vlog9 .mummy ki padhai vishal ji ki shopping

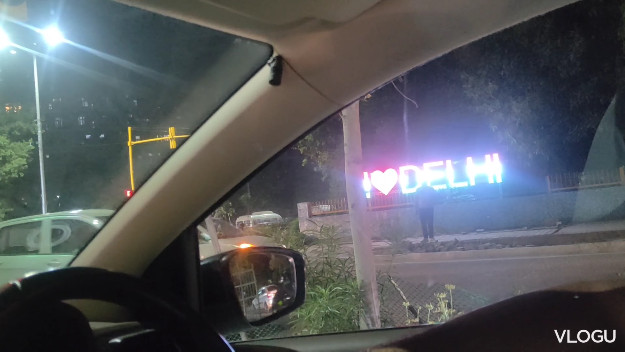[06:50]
आजकल जगह जगह ऐसे साइन बोर्ड्स लगे हैं, बहुत अच्छे लगते हैं, इम्प्रूवमेंट है, दिल्ली को खूबसूरत बनाया जा रहा है। बस लोग भी दिल्ली को खूबसूरत बनवाएं तो ज्यादा अच्छा हो जाए।
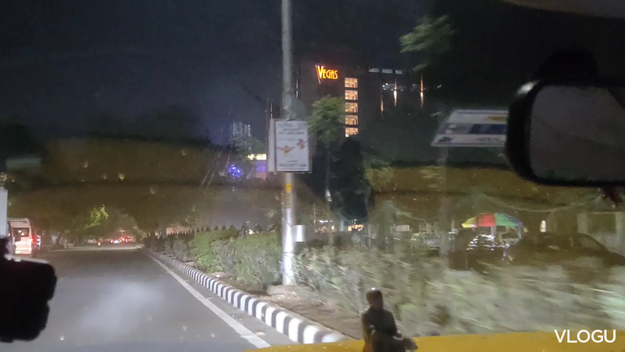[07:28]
वन ऑफ द बेस्टेस्ट मॉल इन द्वारका। इससे पहले हम शॉपिंग के लिए जाते थे वसंत कुंज,
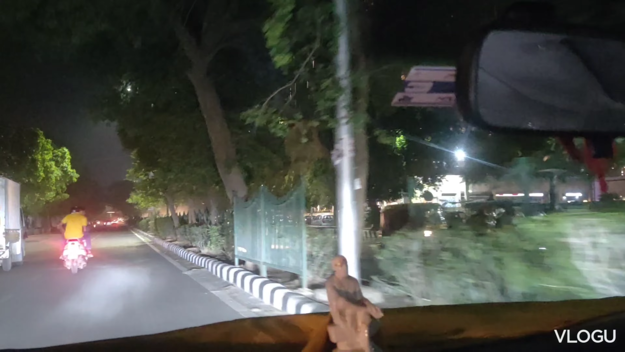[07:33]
जाना पड़ता था हमें प्रोमिनेंट में, या फिर हम जाते थे एम्बियंस गुड़गांव।